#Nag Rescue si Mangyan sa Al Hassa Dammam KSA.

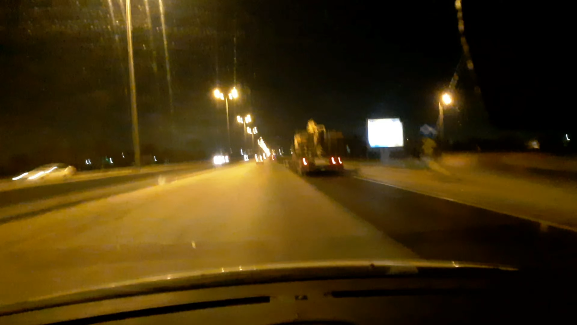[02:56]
Maganda magbiyahe ngayon pagka ngayon na madaling araw, mga guys. Walang gaano marami sasakyan.